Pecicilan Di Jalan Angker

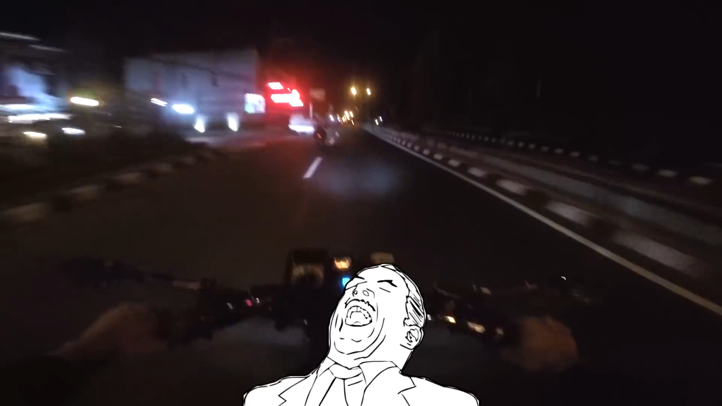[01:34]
Dah. Selamat malam. Yuk. Dan by the way, ini bahas ini kayaknya kok gerimis mengundang. Waduh, baru berjalan beberapa kilo saja udah gerimis ini. Ini belum ada 2 kilo udah gerimis. Aduh, ada apa ini gerangan ini? Harusnya masih musim kemarau ini, belum musim hujan ini.
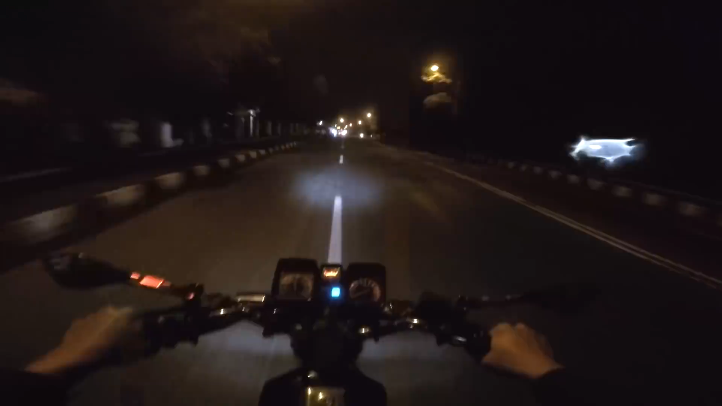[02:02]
Aduh, oke bro, kali ini saya akan mencoba melewati jalan-jalan yang agak gila nih, walaupun nggak gila nih banget sih kalau jalan yang saya lewati kali ini ya, karena saya sendirian jadi nggak begitu berani melewati jalan yang terlalu blusukan gitu loh, yang terlalu blusukan, blusuk-blusuk itu saya agak kurang berani ya, karena sendirian kalau terjadi apa-apa bisa repot bin kadal bro ya, walaupun ada ojek online banyak temen juga, aduh repot nanti kalau nggak ada sinyal HP bagaimana coba.
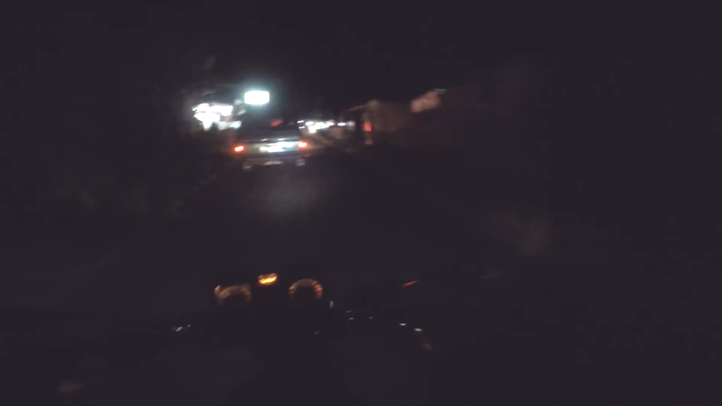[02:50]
Nah, jadi kalau bagi kalian orang Wonosobo pasti tahu ya jalan ini itu jalan arah di mana gitu ya.
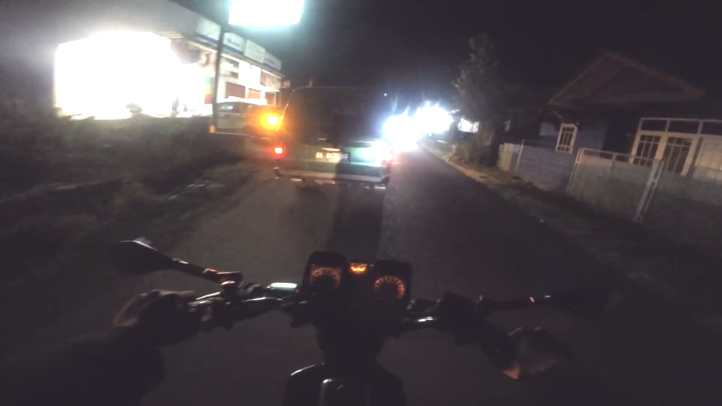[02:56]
Ini jalan dari Silomerto menuju ke arah Balekambang dan bisa tembus ke Kretek.
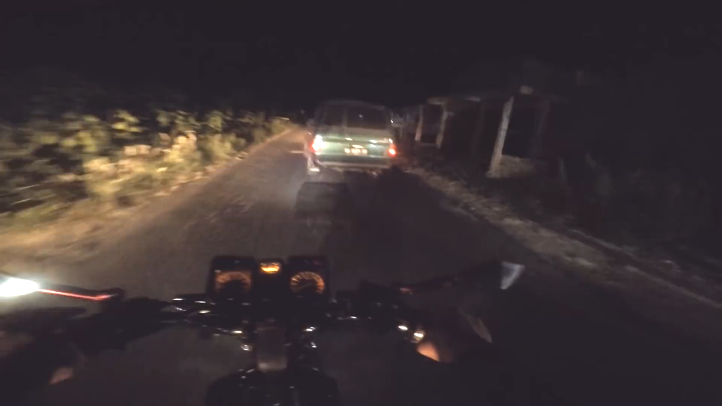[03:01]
Nah, jalan ini sebenarnya kalau zaman dulu, wah zaman dahulu kala, termasuk zaman masa muda saya. Emangnya saya udah tua ya? Belum ya, belum. Nah, zaman masa muda dulu, zaman ABG gitu ya ceritanya ya. Itu jalan ini tuh nggak serame ini karena jalan ini dulu masih jelek ya di sini ya. Masih rolakan dan aspal juga aspal rusak gitu loh. Nah, karena sekarang kan udah dibikin untuk jalur alternatif yang dari arah kulon, dari arah barat ya, misalkan dari arah Purwokerto,
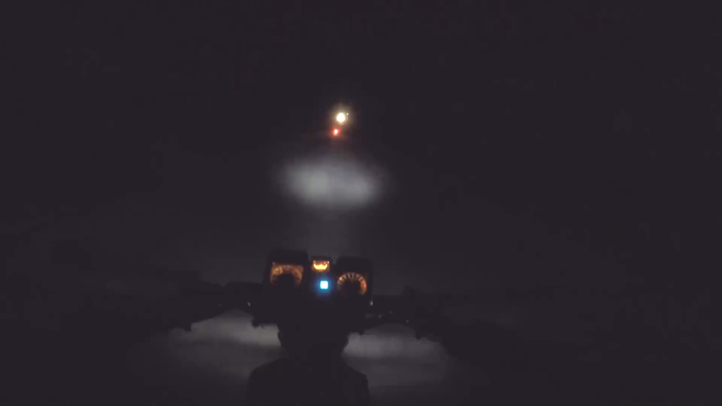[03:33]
Banjarnegara atau Jakarta,
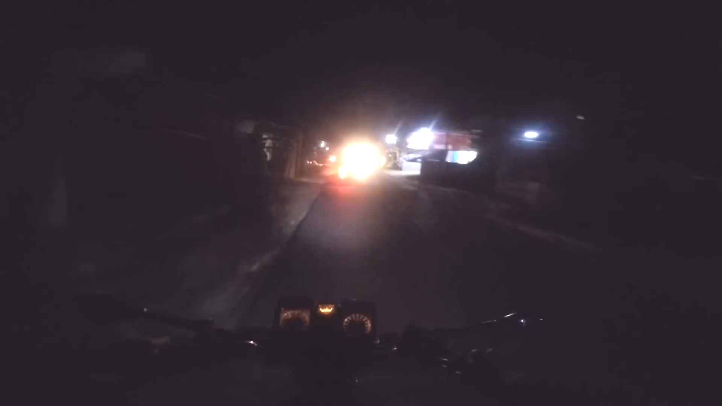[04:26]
Wow, itu ada mobil nyolok. Nah, mulai di jalan ini tepat di sini nanti ke atas. Ya memang jalannya yang bagian angkernya itu nggak begitu panjang bro, bagian angkernya itu sedikit ya. Ini termasuk orang melalui jalur alternatif ya. Wah, lumayan biar bisa buat nemenin saya, lumayan biar saya nggak takut banget tak sendirian lah ya. Oke, jadi jalan ini sebenarnya saya dulu pernah bikin video pas naik Vespa paranormal experience itu ya, yang tentang
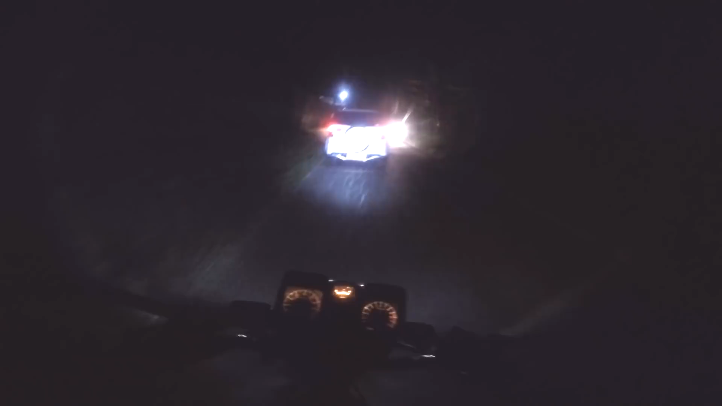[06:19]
Hampir saja ngepot-ngepot ini rem belakang saya ini barusan.
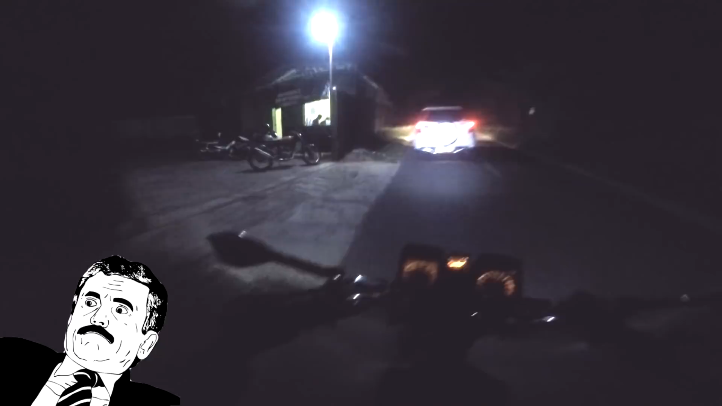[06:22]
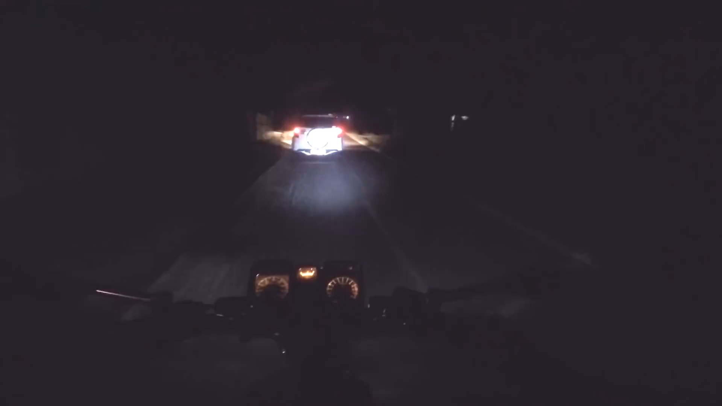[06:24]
Rem belakangnya agak ngepot-ngepot, bro. Maklum, ban belakangnya cuma IRC.
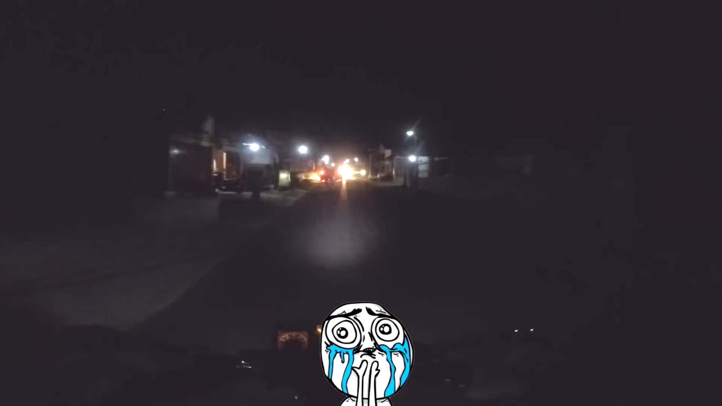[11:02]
Nah, jadi sekarang kita sudah sampai tiba di desa mana ini ya? Cawet kalau nggak salah ya, desa Cawet. Desa Cawet atau desa Semayu ya, pokoknya itu ya. Ini termasuk kecamatan Kertek juga kok. Nah, ini di depan sana udah pasar Kertek, udah kecamatan Kertek, udah nggak angker ternyata ya. Jalannya udah. Oh, nantang balapan gue FU ke. Nantang balapan gue FU ke.